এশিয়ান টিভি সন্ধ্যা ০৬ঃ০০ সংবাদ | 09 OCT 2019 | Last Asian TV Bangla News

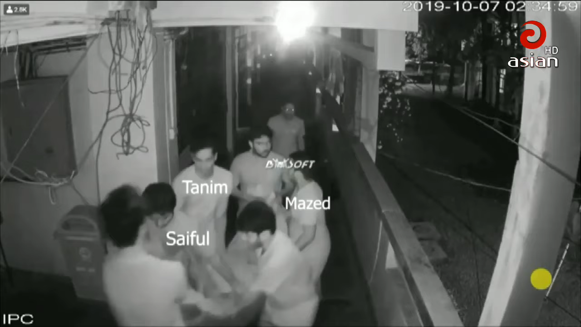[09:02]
এর প্রায় 1 ঘন্টা পর রাত 2:00 দিকে ফাহাদের মরদেহ 2005 নম্বর কক্ষ থেকে বের করে সিঁড়িতে ফেলে রাখা হয়।